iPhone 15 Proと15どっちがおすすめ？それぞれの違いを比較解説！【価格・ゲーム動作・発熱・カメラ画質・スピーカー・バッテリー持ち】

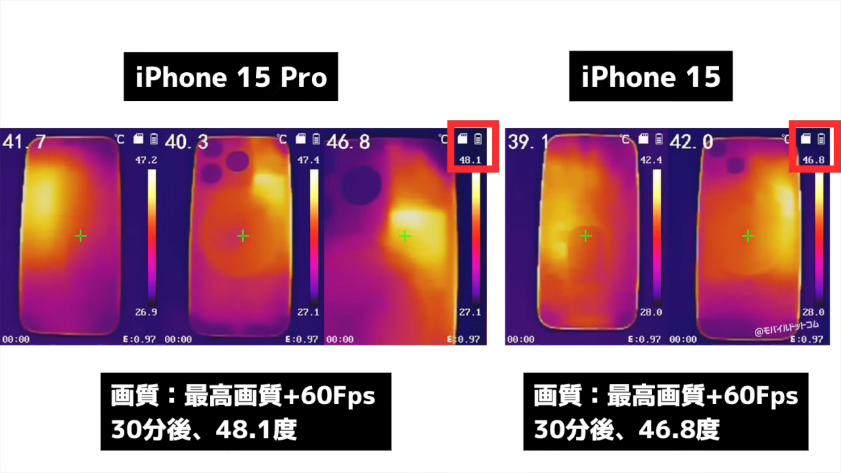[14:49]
えー発熱はねあのしっかりやります15 Pro30分遊んだ後これ最高画質プラス60fpsで遊んだ後の温度です48.1度で15の時はその同じ条件で遊んで46.8度でしたプロの方が今のところは僕は発熱しやすいと思いますまあ温度が上がりやすい感じがしますねでただ